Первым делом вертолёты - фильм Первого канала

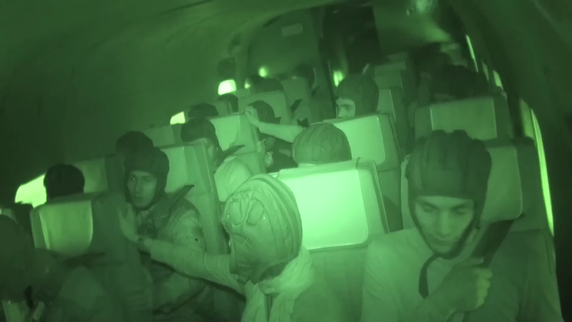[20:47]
Испытания на аварийную эвакуацию проходят не менее зрелищно.
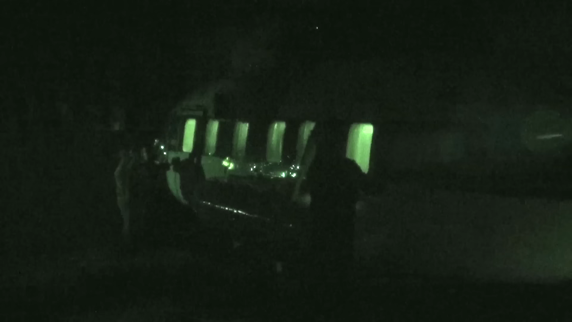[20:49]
Вертолет ставят в ангар в полной темноте.